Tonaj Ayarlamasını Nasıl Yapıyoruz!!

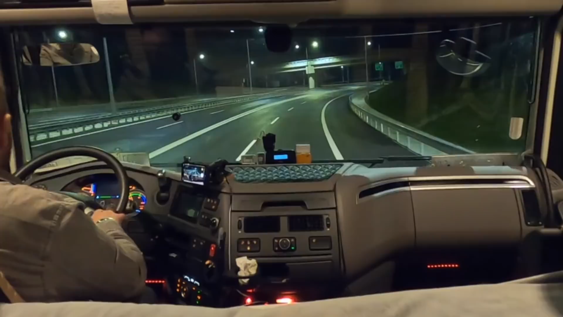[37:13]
gireceğiz hemen otobana girdik kameramızı açtık dedik bir çekim yaparız buradan ben de ilk kez gidiyorum işin açısı buradan İstanbul Tekirdağ veriyor oradan buradan da Gelibolu Çanakkale İzmir'de de devam ediyoruz şimdi köprüye doğru gece oldu aslında gönül ister de gündüz bir çekim yapmak ama gece de olsa en azından